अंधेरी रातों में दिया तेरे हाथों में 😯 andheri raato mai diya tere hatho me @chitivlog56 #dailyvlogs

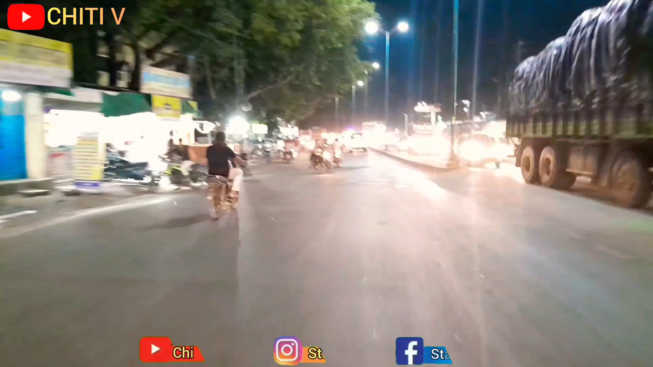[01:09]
क्या दचका लगता हे ये दचके भी बहुत अच्छा है ताकि निकल जाए तो गैसे
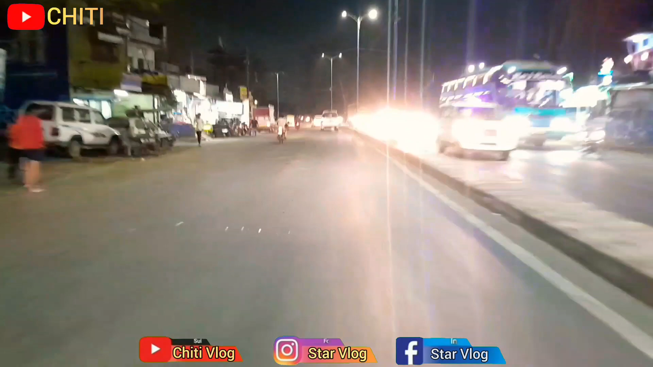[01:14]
आप मुझे जरूर बताईए कि नाइट के वीडियो आपको कैसा लग रहा है और मेरे पास कोई गोफ्रो केमरे नहीं है
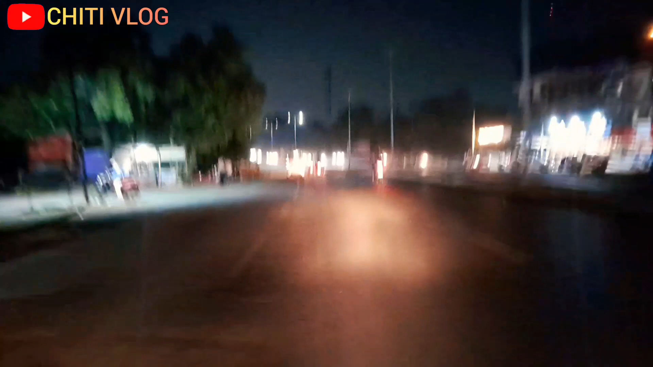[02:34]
अबात रुटी रात में गाड़ी चलाना बहुत डिंजर फाम
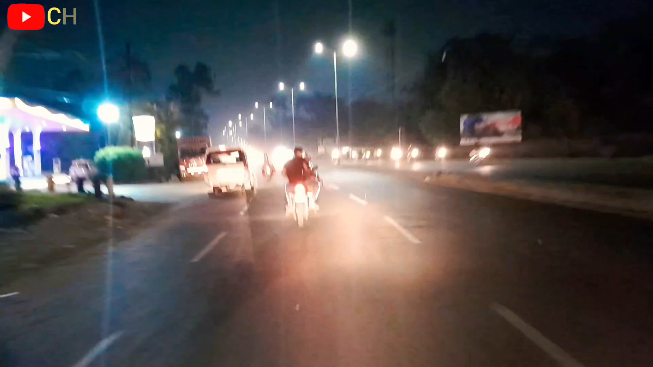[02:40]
और अभी देखिए आराम से हम गाड़ी चला रहे हैं बहुत ज्यादा भगाना भी नीच चाहिए क्योंकि रात में